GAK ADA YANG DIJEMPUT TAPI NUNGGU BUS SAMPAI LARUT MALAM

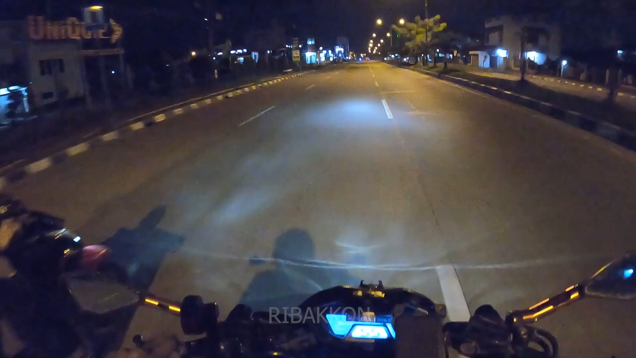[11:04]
Luan, luan. Agar masih gigi 3 kok agar. Ini Raja Wali, bus-bus di sini juga standby. Udah malam kali ini memang. Terus.
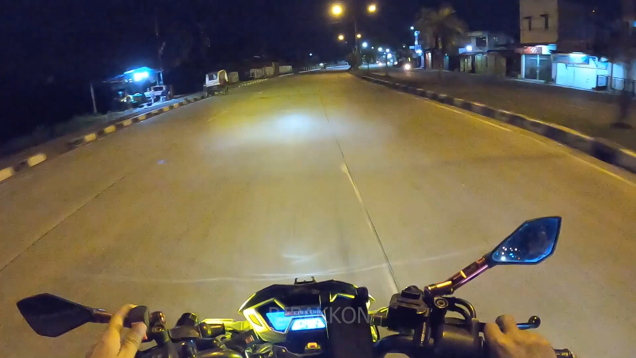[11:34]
Ini lampu kita. Malam. Jadi udah ya, kita tutup lah videonya sampai di sini dulu ya.